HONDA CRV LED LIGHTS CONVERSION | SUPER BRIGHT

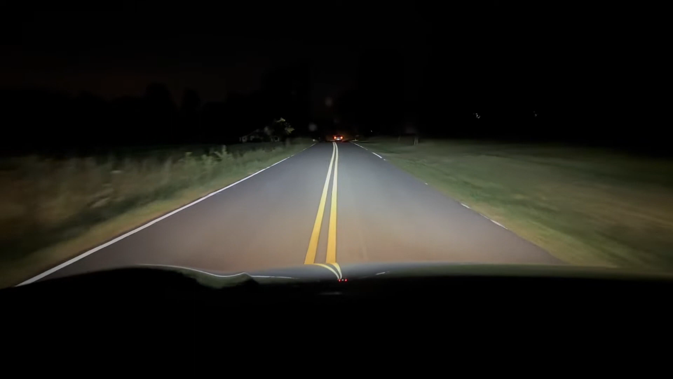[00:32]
The headlights that I installed a couple of years ago are still working perfectly fine.
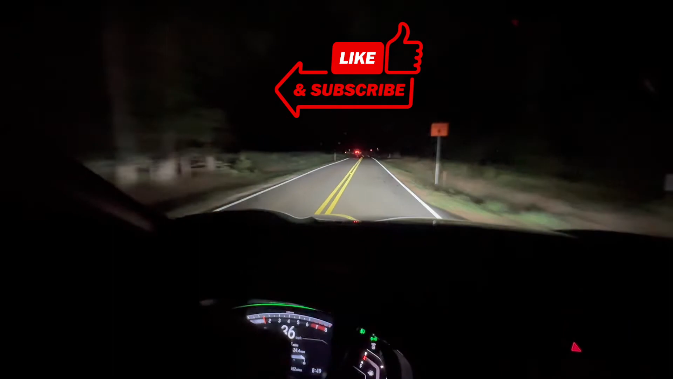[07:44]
It's a lot brighter with those fog lights. So next time you want to treat your wife, don't get her diamonds,